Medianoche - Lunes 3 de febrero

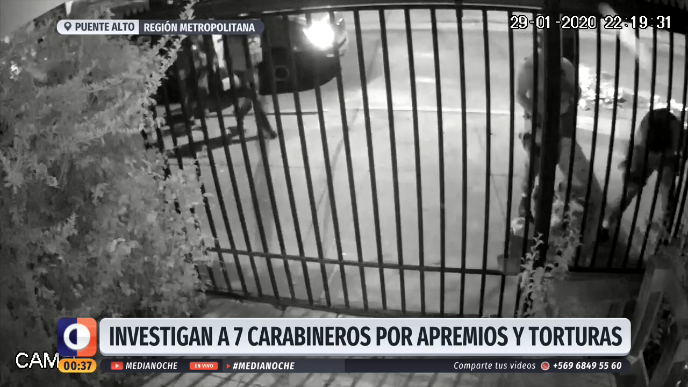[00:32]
Primero en redes sociales, ahí se viralizó. Ahora con tintes judiciales. Investigación abierta contra siete carabineros por apremios ilegítimos. Evalúan también el delito de torturas. Brutal agresión contra Matías Soto Ramos, de 18 años, estudiante de segundo año de Ingeniería Mecánica. Venía de una manifestación en la Estación Protectora de la Infancia en Puente Alto, pero camino a su casa lo atacaron.
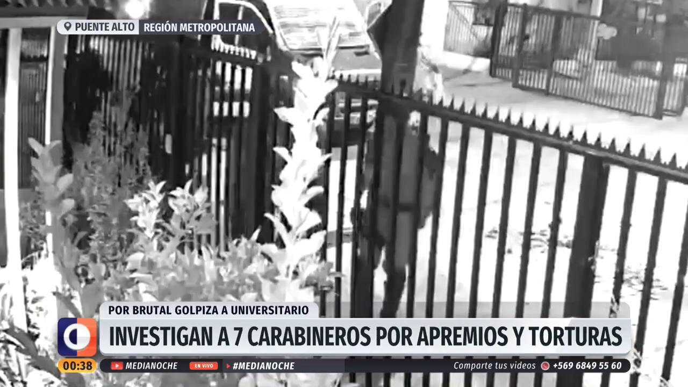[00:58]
Es la manera cobarde en la que actuaron, porque son unas ratas. Eso es lo que son.
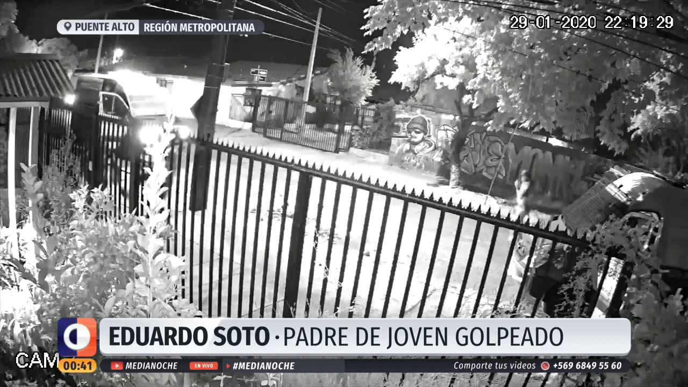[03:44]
Mi hijo tuvo una gran fortuna, una gran fortuna, de que justo en esa casa había una cámara grabando. Y yo creo que va a ser nuestra arma de defensa contra personas con las cuales Chile no se puede defender. Matías sigue en su casa en lo que será una larga recuperación en lo físico y psicológico por una brutal golpiza injustificada. La Corte Suprema condenó la funa que sufrió en su hogar la jueza Andrea Acevedo,